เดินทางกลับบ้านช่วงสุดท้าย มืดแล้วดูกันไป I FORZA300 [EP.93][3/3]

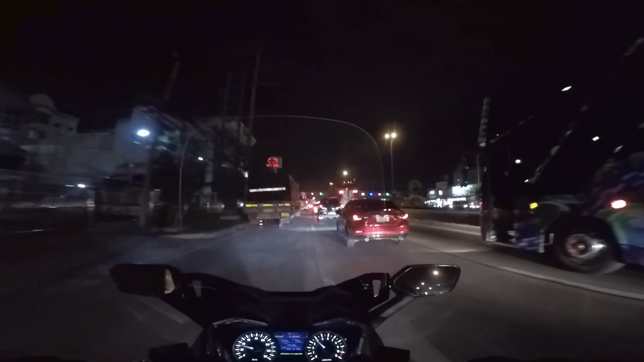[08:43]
ออย่างนี้ก็ไม่ไหวนะถ้าขี่เข้ามาแล้วติดอย่างนี้แย่ว่ะโอ้โหอะไรวะเนี่ย
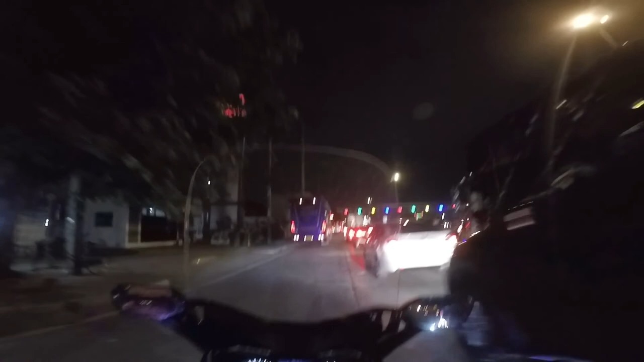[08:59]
โอ้โหอย่างนี้ตายครับไม่ได้ถึงบ้านหรอกติดอยู่ทางนี้แถวนี้จะมีหรือเปล่านะทางเข้
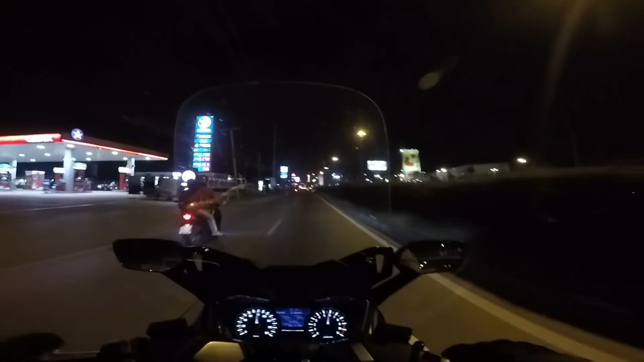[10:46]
แต่ก็ถูกกดไว้ก่อนละคือมันแบบแม่งแย่ว่ะแย่จริงเจอแบบนี้แย่ครับโอ้ยโอ้ยโอ้โหดูทางนี่เหี้ยถ้าแม่งทำทางดีๆก็โอเคอ่ะทางแม่งหมาไม่แดกเลยอ่ะแล้วให้มอเตอร์ไซค์วิ่งข้างนอกเนี่ยนะ
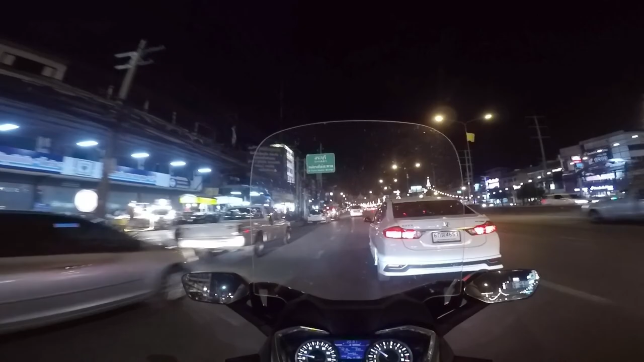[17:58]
เนี่ยซอยนี้ก็ได้เข้าไปเลยไปโ
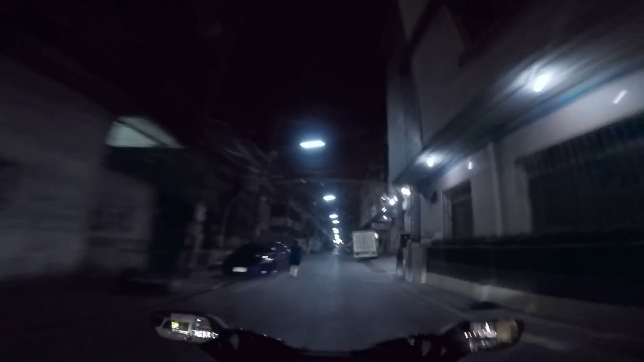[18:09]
อ้ดีนะพอนึกออก
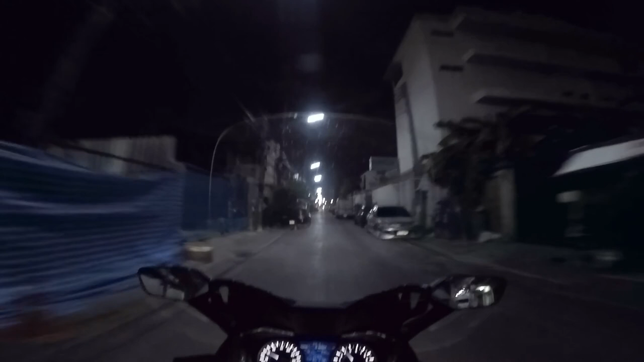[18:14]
ขึ้นผิดพอดีนะที่พอยังพอนึกออกว่าจะไปทางไหนต่อโอ้ยอ่านแล้วปทุมไงลืมไปเฮียเราไปทางกรุงเทพไปเสียก็เดี๋ยวพาไปออกไปโน่นฮะเห็นแสงเหลืองๆนะโน่นฮะดูหน้าเยอะไปหน่อยตอนนี้ก็ตัวเริ่มชินชา